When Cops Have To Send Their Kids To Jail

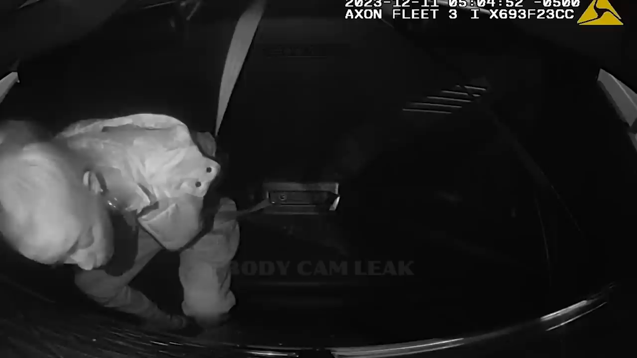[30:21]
She agreed to take a blood test, and even when she's being transported, she wouldn't keep her mouth shut.
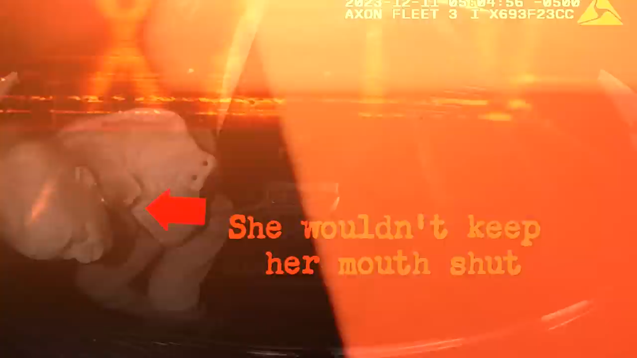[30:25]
Now, it's time to tell the officers who her daddy is, and he's going to screw them up.